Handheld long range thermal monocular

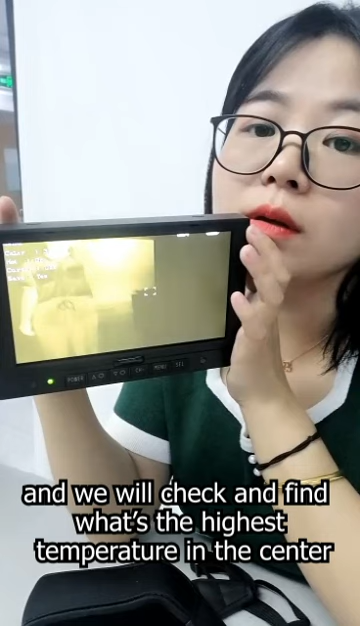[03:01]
the center in the monitor yeah and show you it can help you catch your target very soon i can see the reticle okay